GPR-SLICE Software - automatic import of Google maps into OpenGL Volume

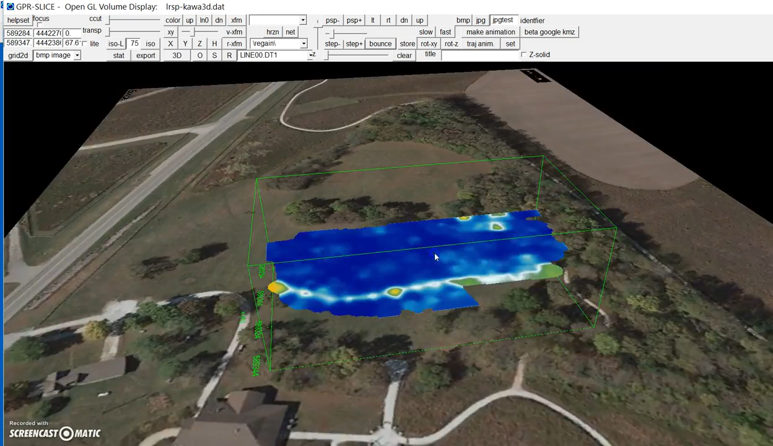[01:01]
Let's say you want to look at that in 2D, you hit the 3D button which puts it in the 2D, but you have to put a little bit of transparency on when you're looking completely vertical.
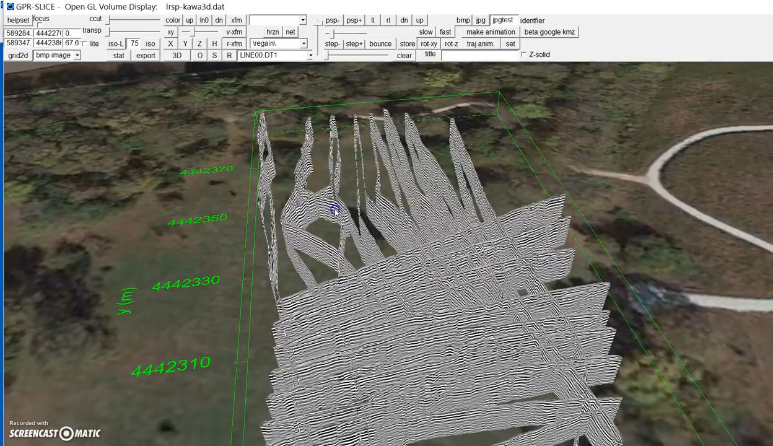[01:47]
We can actually store that to the screen and put our time slice on top of that.
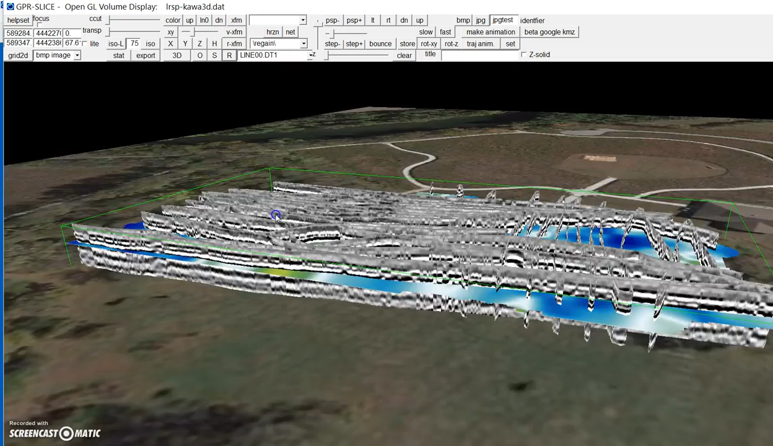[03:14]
And that's basically how you get Google maps into OpenGL volume with GPR slice.